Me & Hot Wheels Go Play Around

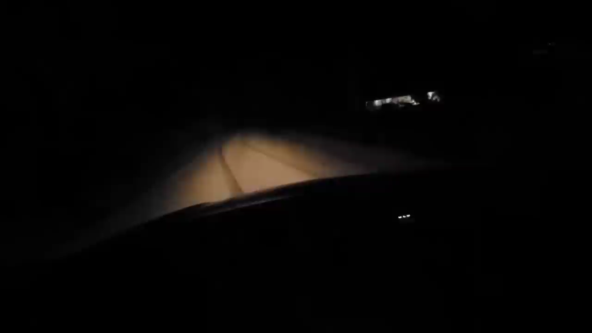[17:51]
pulled on my road here checking out my little burnout mark nothing too crazy little man wanted to do a burnout so we did a little burnout